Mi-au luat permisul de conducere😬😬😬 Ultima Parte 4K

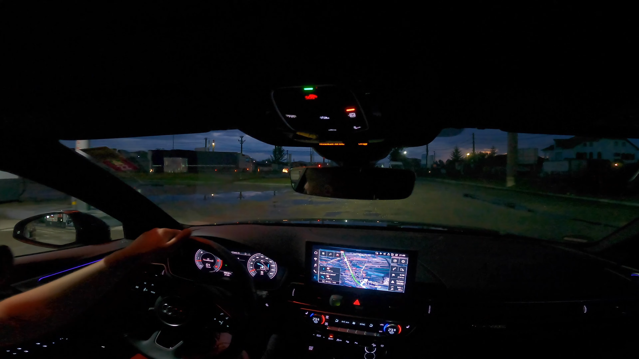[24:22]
drumul este în lucru. Ce lucru, că aici e bălăriile după ce bălării, piatră, nebunie. Și știi, cumva cu semafor. Deci trebuie să aștepți mult și bine. Și acum să vedem ce rocadă facem. Ca să ne putem. Știu. Am dat-o pe off-road acum, dar...
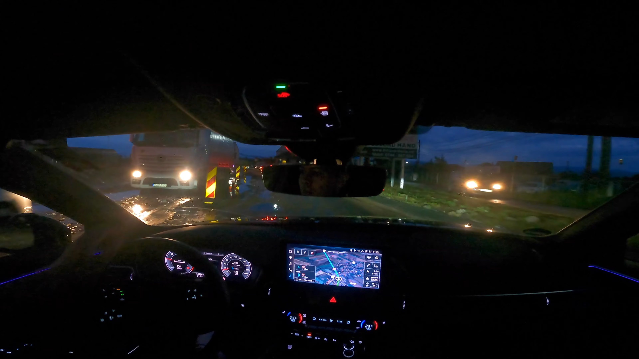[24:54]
Bă, dar ce bine amorsează, dar nu sunt pe off-road, sunt pe confort. Azi că mai sunt 200-300 de metri. Ia să vedem, uitați aici ce stradă. Într-adevăr, e drumul lucru, dar totuși. Bine că a mai și plouat. Dar și la pompa, uite ce crater aici. Dar și la pompa aia, și la pompa asta de pe la Rompetrol aici.
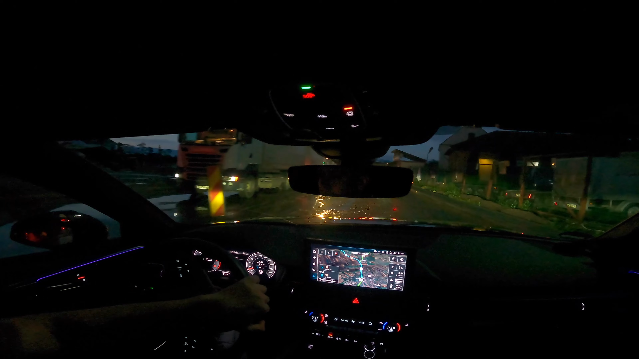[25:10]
Dezastru. Adică... Cum naiba, și cum așteaptă, cât așteaptă lumea. Pe asta jumătate de oră acolo. Și uite cum face platforma lor. Ce vorbești, mă, pe drumul ăsta te obosește. Cum apun cazanul ăsta la muncă? Țin asta că o să se murdărească, dar nu contează. Mă, ce bine amorsează suspensia. A, și ce mi-e frică, cel mai mult să nu fac pană.
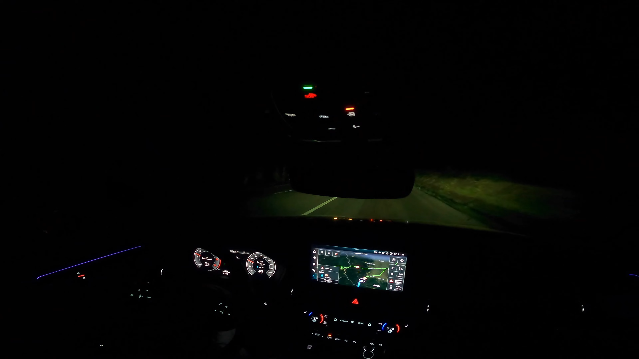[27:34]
Deci acum în coborâre doar așa, stânga-dreapta, stânga-dreapta. Mamă, deci nebunie ce te distruge psihic. Te obosește mai rău decât... Ceața densă chiar. Bine că nu mai sunt cratere, că data trecută erau cratere pe aici. Bă, dar ce prostie.